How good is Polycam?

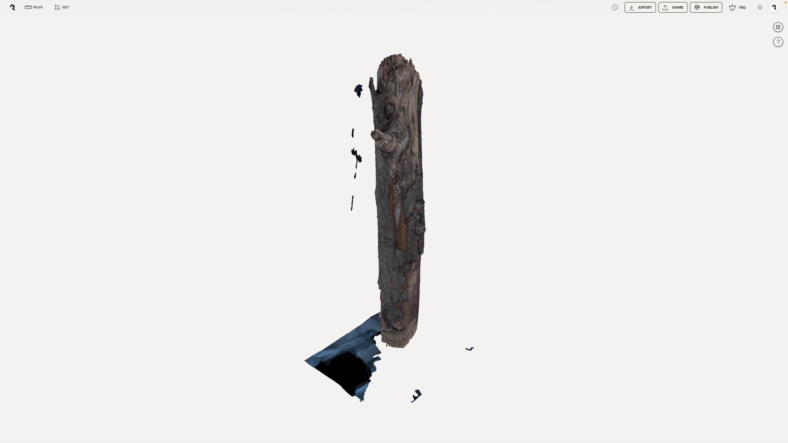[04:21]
The result is not bad. Especially with the texture applied, things look fine.
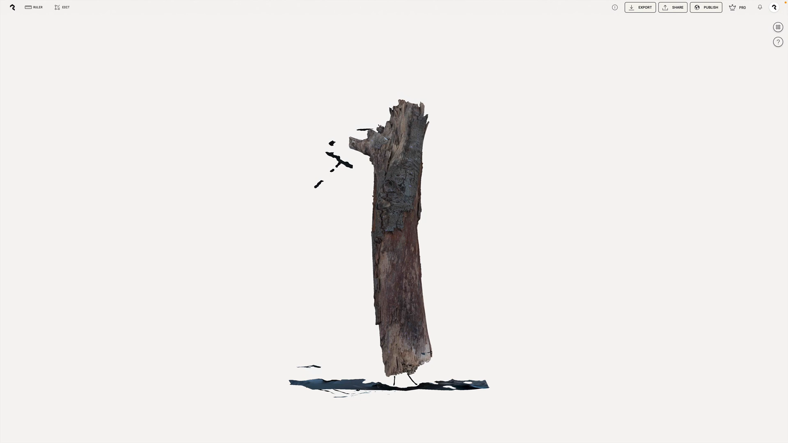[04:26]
But keep in mind that we want to use the service for actual acid production, so the geometry detail should be as high as possible.
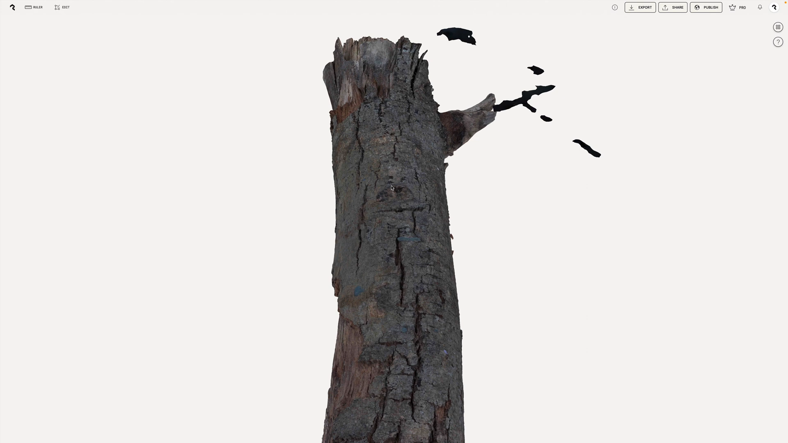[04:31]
That's why I use the RAW option.
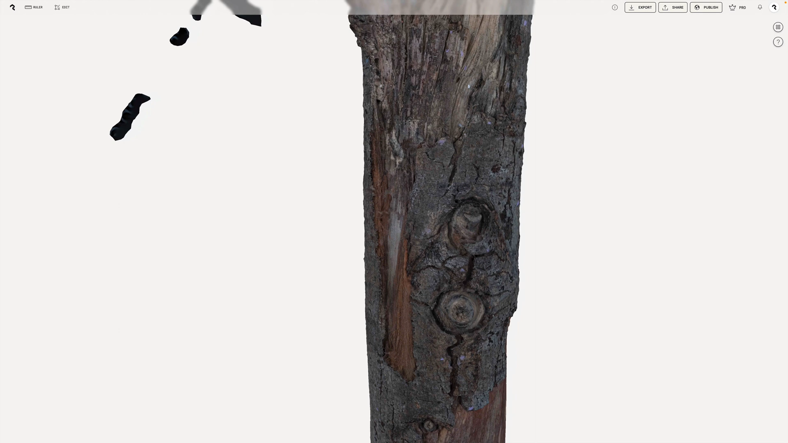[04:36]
That's the setting that gives us the maximum amount of geometry detail.
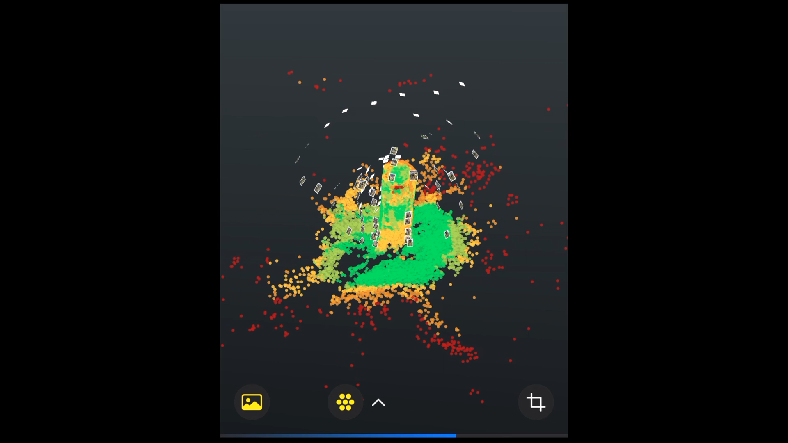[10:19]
multiple gigabytes of data for just one scan.